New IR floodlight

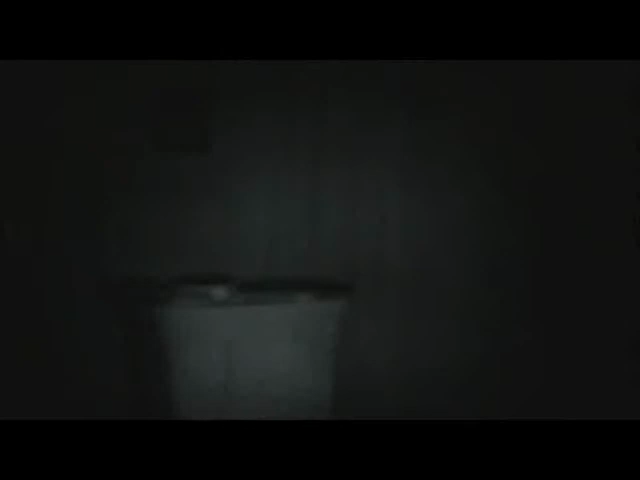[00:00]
all right testing okay here is Sony Handycam standard night
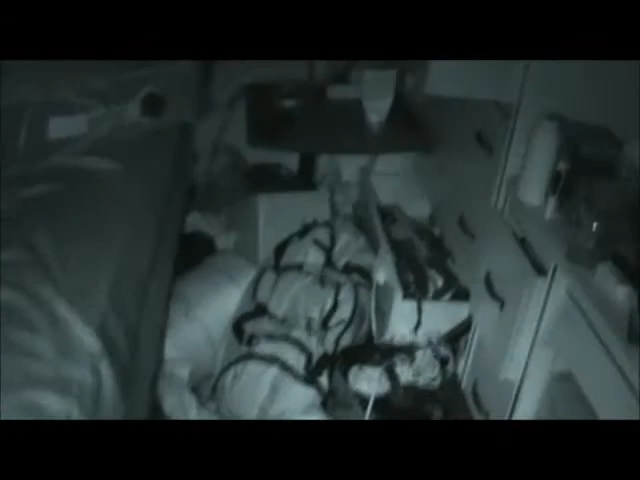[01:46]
and you can see the difference
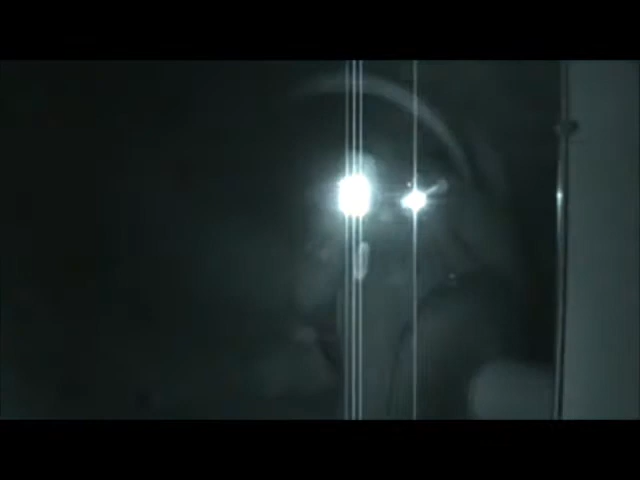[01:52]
in the spotlight to the regular light
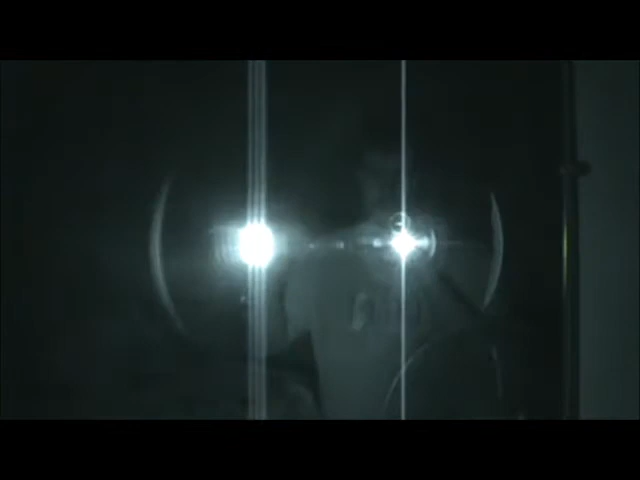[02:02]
going on for two minutes
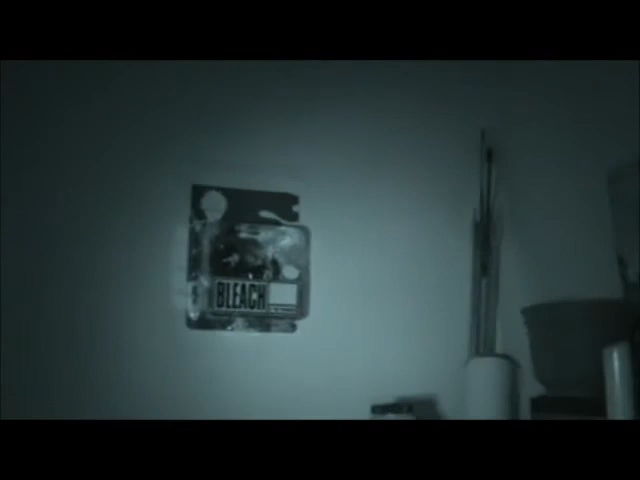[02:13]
big difference very big difference for distance so one you you you